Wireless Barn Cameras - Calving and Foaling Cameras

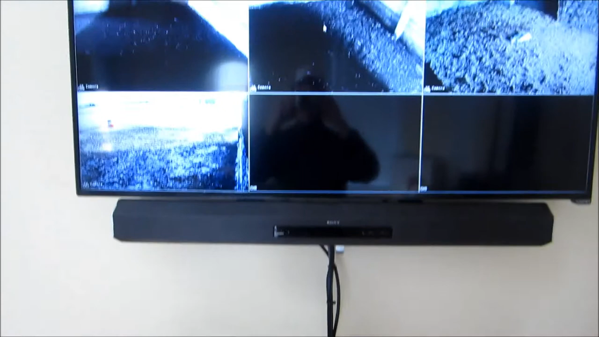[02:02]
So there you go. They have the stalls. They have the, this is a pen just inside the barn that they can come in when they're outside.
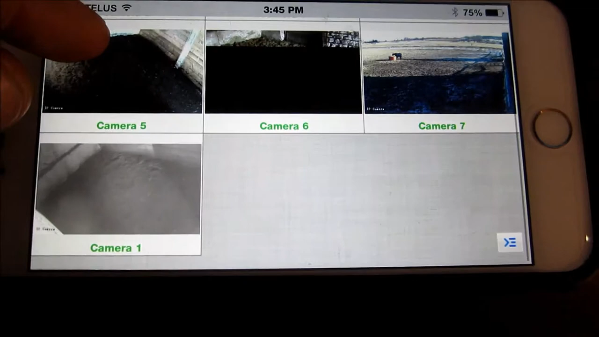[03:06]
So you can see the seven cameras there. And if you want to full screen, you can just double tap.